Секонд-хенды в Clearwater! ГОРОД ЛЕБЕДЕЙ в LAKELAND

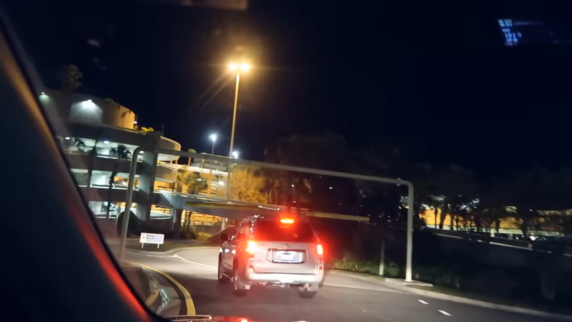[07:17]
Мы решили сегодня сдать машину, чтобы завтра утром не ехать в аэропорт. Вечером заехали.
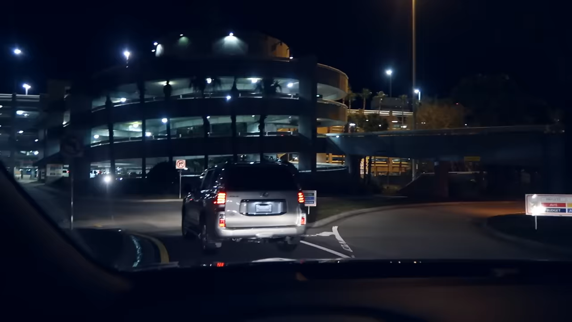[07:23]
Здесь прям, знаете, когда заезжаете в аэропорт, прям отдельная линия есть.
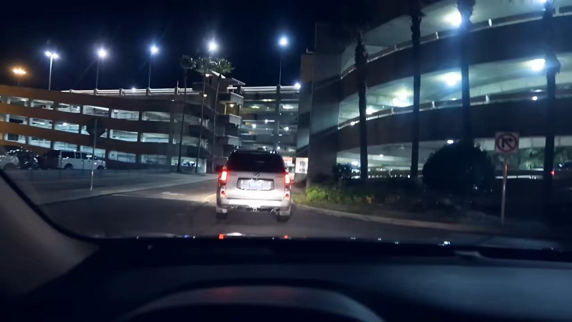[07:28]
Рентал кар. Вон на пол написано. Return rental car.